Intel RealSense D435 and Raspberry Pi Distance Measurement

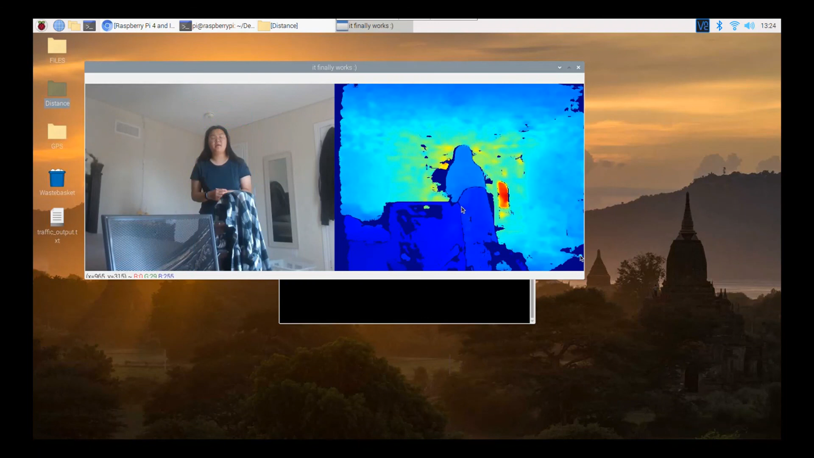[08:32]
but I am using the recommended kind of resolution that they have on the, um, I am kind of using the recommended and press Q to exit, but I am using the recommended, um, resolution that they have on the Intel, uh, website.